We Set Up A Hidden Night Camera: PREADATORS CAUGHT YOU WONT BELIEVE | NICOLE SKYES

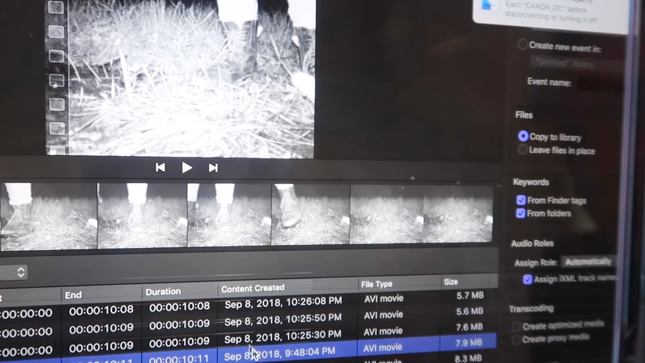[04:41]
I dropped the camera at 9 48 p.m.
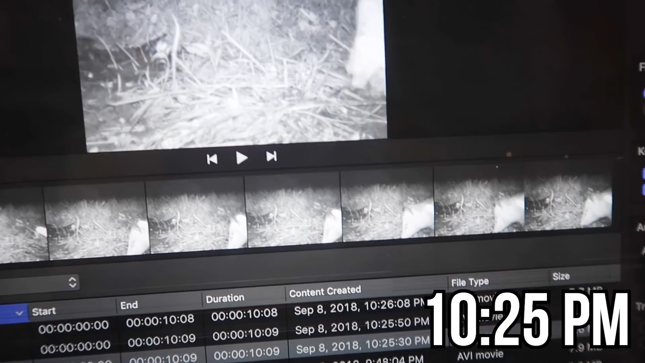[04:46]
This is at 10 25 It's a possum So the possum was eating.
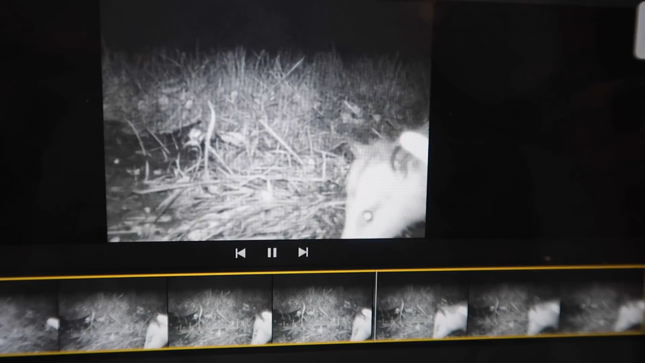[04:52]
Oh My gosh now willie's gonna have an asthma attack What are you nervous?
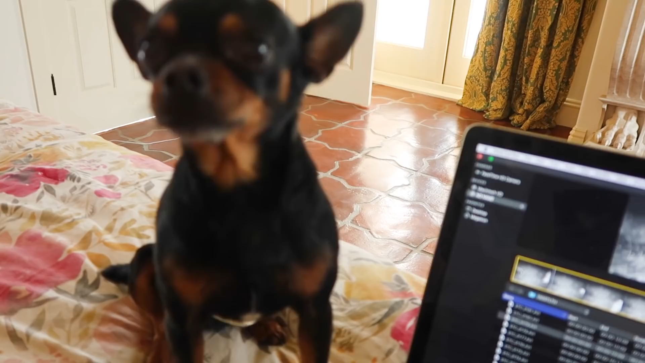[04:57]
Are you nervous about what you're gonna see on here? Is it gonna be a scary?
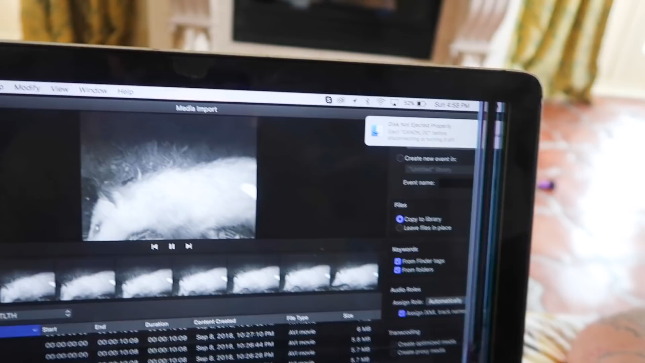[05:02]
Sasquatch Okay, so here's the possum again. So we have possums which is not good Oh my gosh,
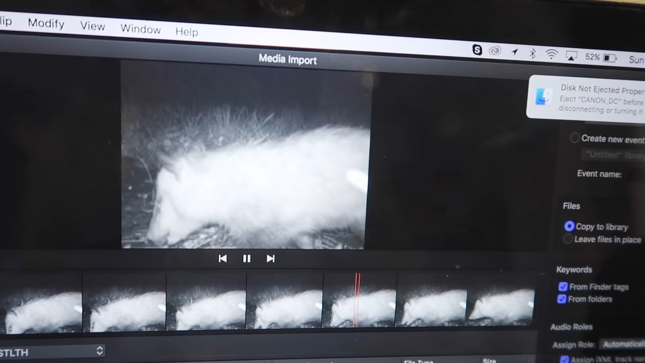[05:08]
you can see all the mosquitoes trying to bite the possum too.
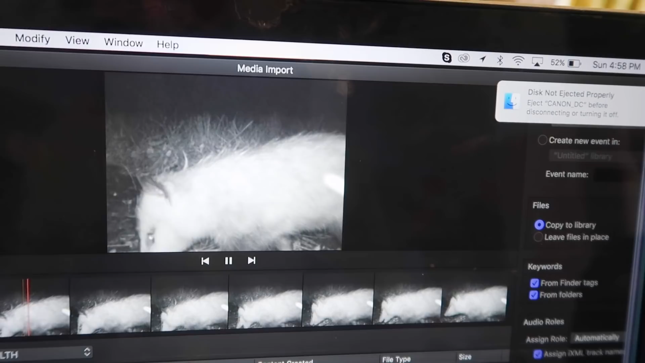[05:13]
Oh gosh poor poor possum All right, so the possum is eating all the cat food. All right, and then there's nothing.
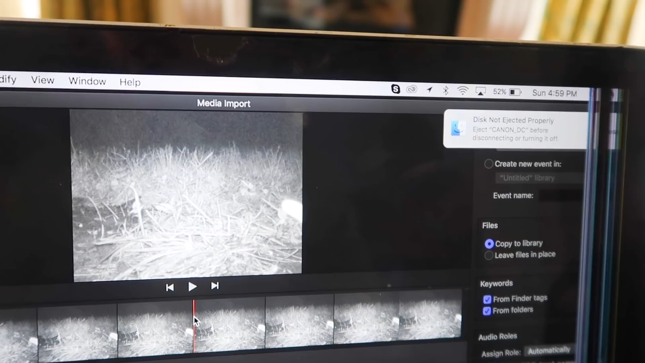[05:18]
Oh, I got triggered by flies Okay,
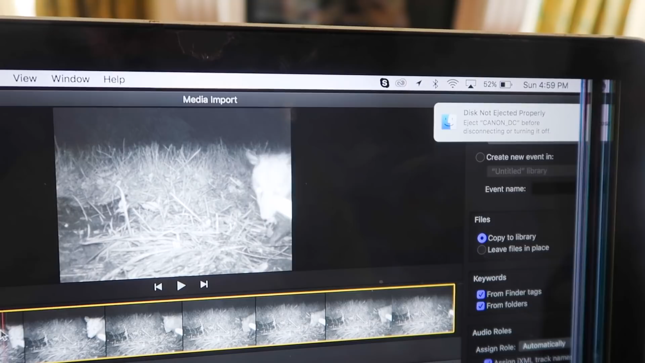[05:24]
and then a possum comes back the possum is looking for more food This clip is of nothing. What triggered it?
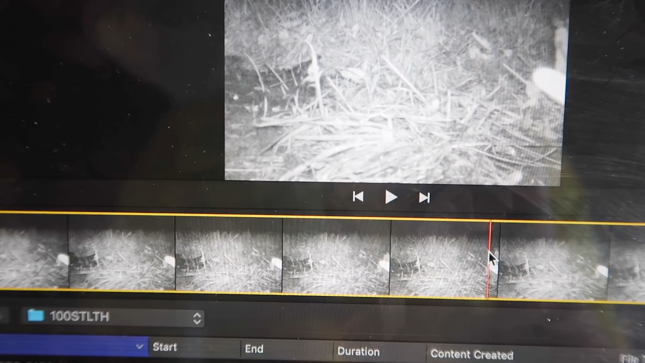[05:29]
Oh, whoa, there's something right there. Oh, that's a possum head Look at I was like, what is that and then possum still eating?
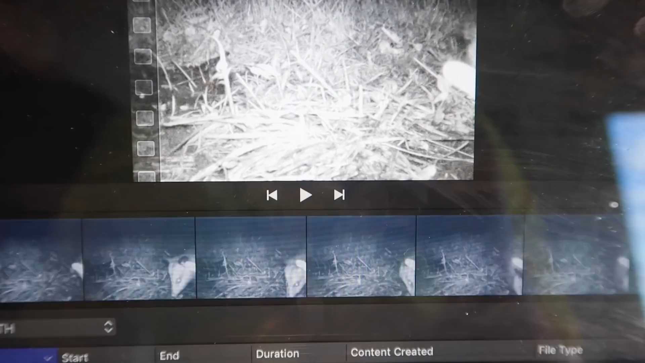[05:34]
So this is only over a 10 minute span. So skipping some we got all the possum jeez. There's so many possum Oh my gosh. Oh my gosh a raccoon at 2 35 a.m.
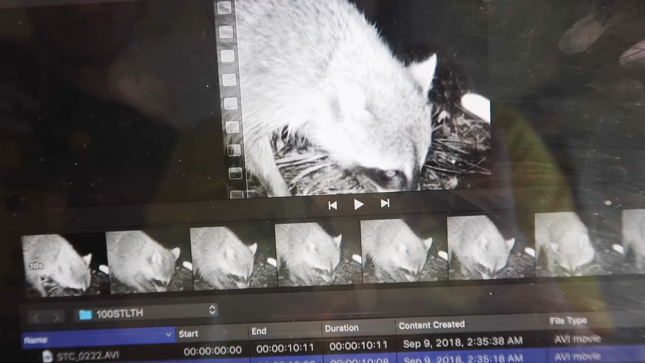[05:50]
the raccoon comes This is a raccoon. He's like hey, I smelled food that dumb possum ate all my food. Look at him Oh my gosh, look at that. That's so weird.
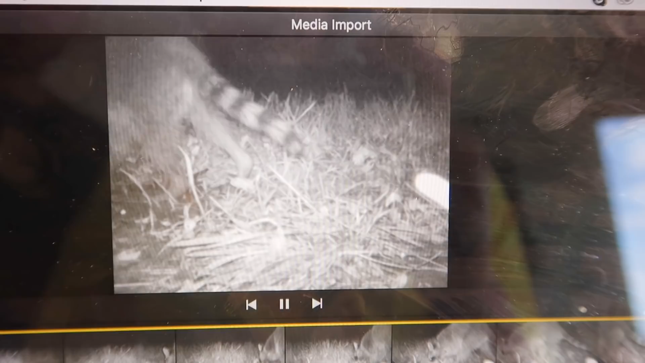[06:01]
He has such a little tail don't raccoons have longer tails than that We have confirmed a possum in a raccoon.